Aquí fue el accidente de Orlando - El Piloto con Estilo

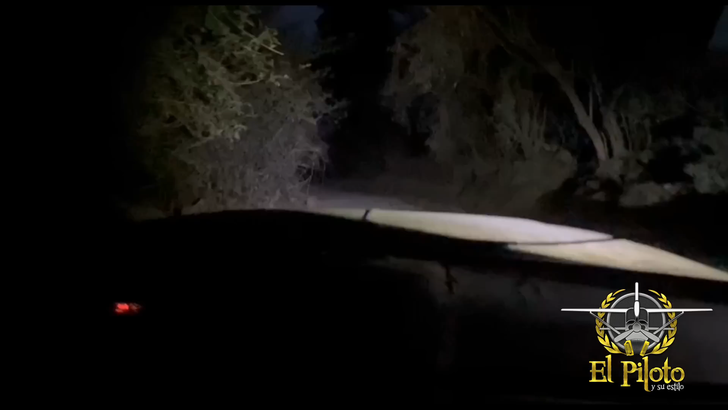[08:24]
A ver, ahorita la más chance aquí me viene de atrás. Cálate bien, cálate bien. Cálate, eso, mira. Te voy a usar verga, mira. Viene con perradero donde están sus focos que manejan, ¿no, viejo?